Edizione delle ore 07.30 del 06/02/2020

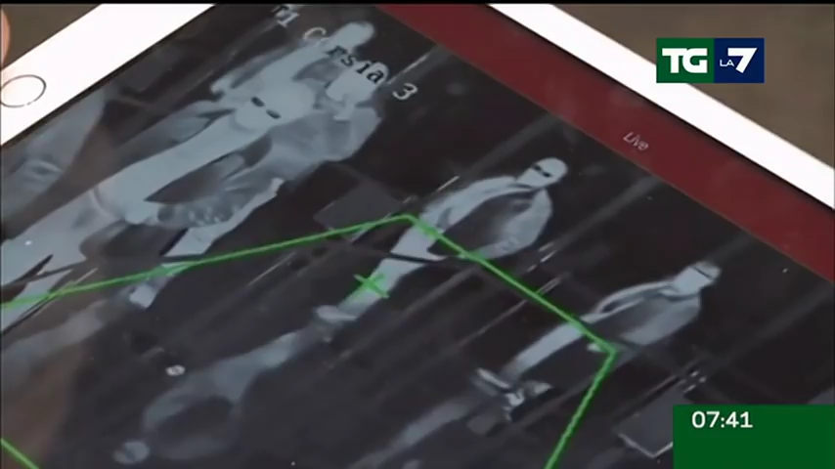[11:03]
Controlli rafforzati sui viaggiatori in arrivo dall'estero negli aeroporti attraverso telecamere e termometri scanner
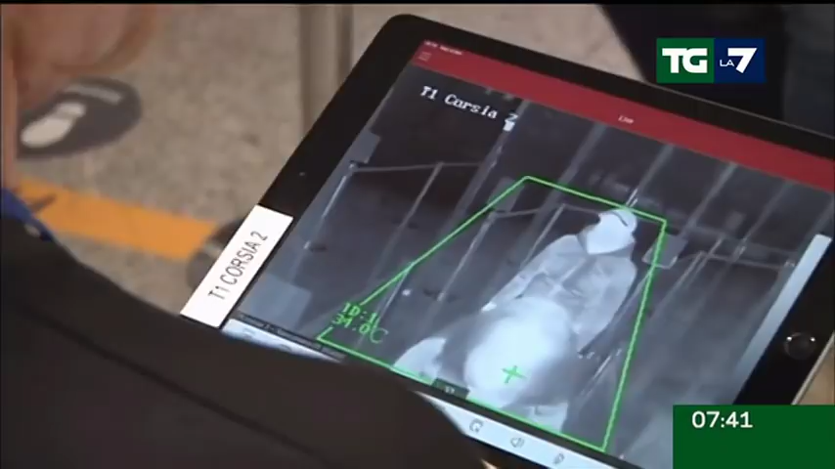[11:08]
estesi anche alle navi provenienti da paesi europei.